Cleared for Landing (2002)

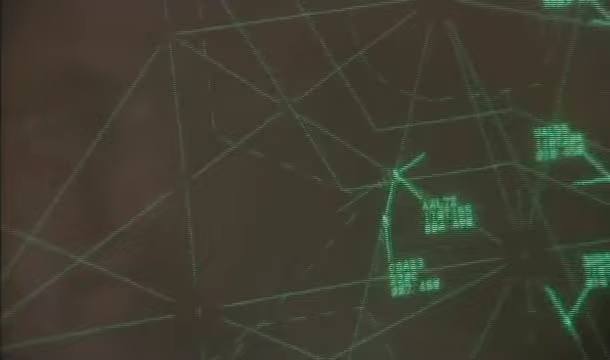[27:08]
The world's flying space, with its vertical and horizontal corridors, has been divided between these radar installations.
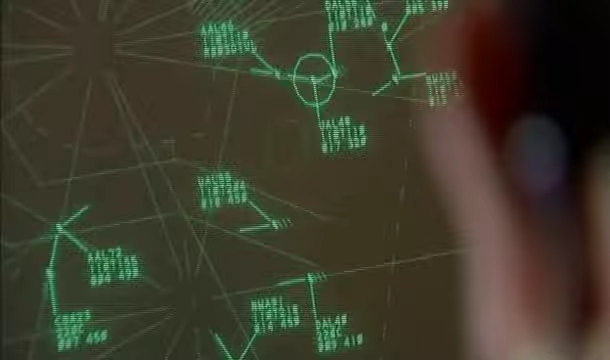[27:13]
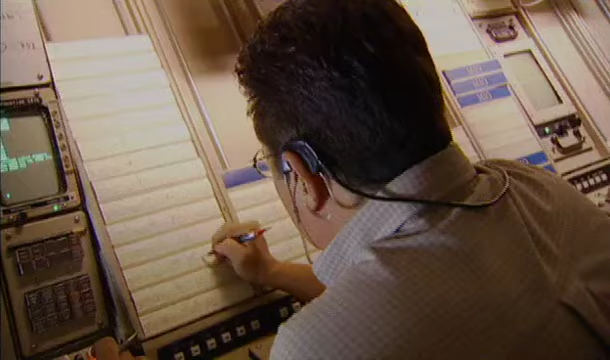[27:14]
The key word is spacing. 48, maintain 310 knots for intra spacing.
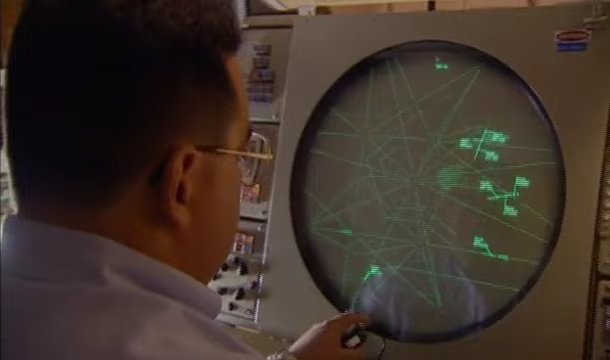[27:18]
The Delta's a little bit closer to the second one in line, so I've reduced them to 280 to increase my spacing for number 3.